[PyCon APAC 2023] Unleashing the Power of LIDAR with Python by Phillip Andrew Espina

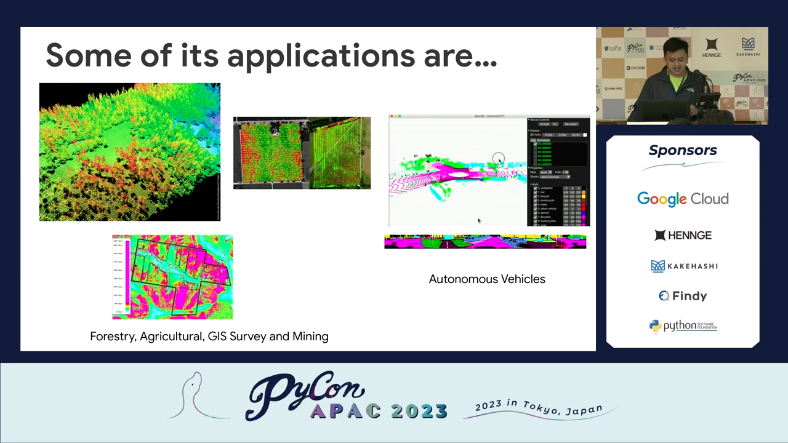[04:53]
So, my talk will be focusing more on the GIS part, global information system. Since, for autonomous vehicles, we would need a large amount of data for that. Unfortunately, the internet is a bit slow. So, most of this data can be taken by this hardware.
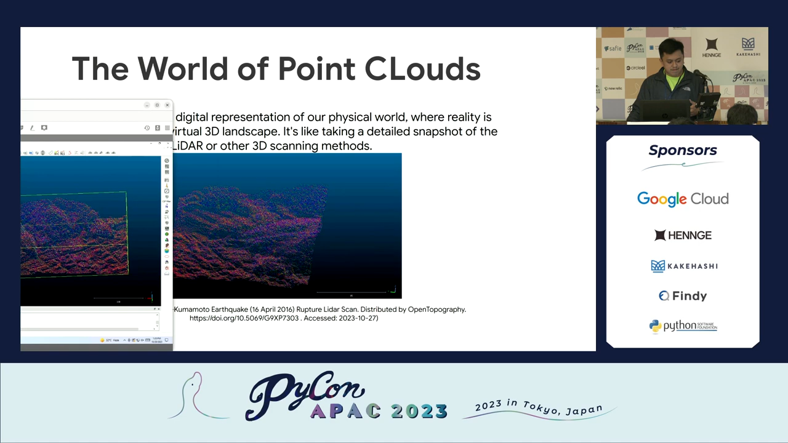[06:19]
um, to get, um, to get this kind of imaging. So, let me, so, this is my, this is my own setup. Since I cannot access it, I, I find a way to access it. I just connected to my PC at home. So, let me see if it can move. Okay. So, as you can see there, uh, it's lagging a bit. Yeah. So, as you can see there, it's 3D. So, it's, uh, this is a point cloud data, how it looks like.
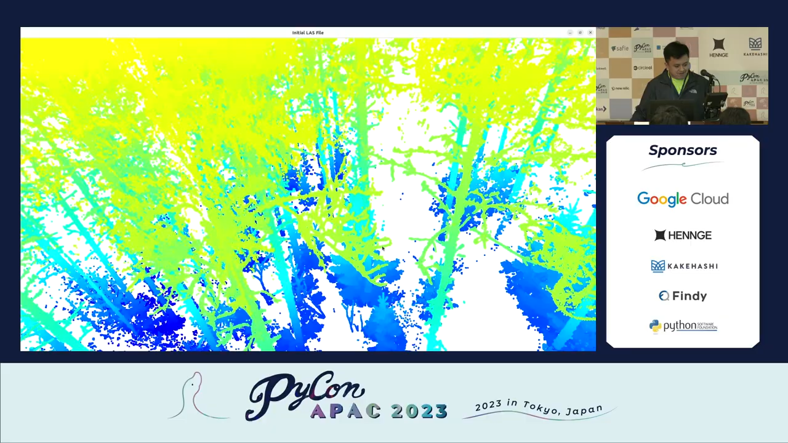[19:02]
Yeah, I think I removed the ground already. So usually, uh, I think I'll show you then the one that has the ground earlier.
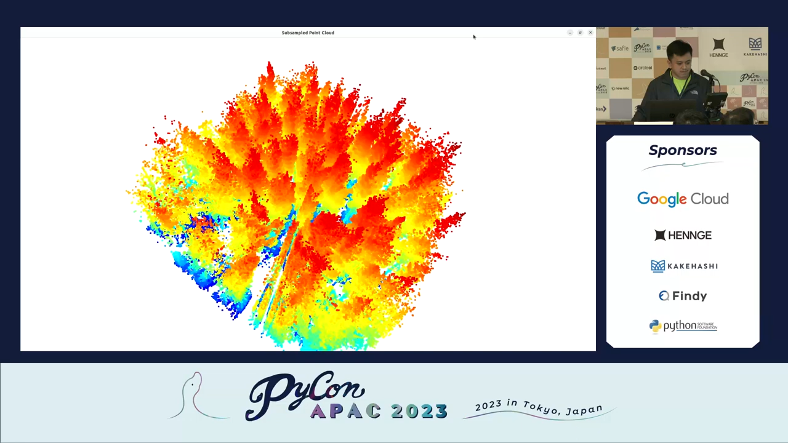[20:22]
So after, after we down sample this one, we want, what we want to do is, like, apply the segmentation that we want.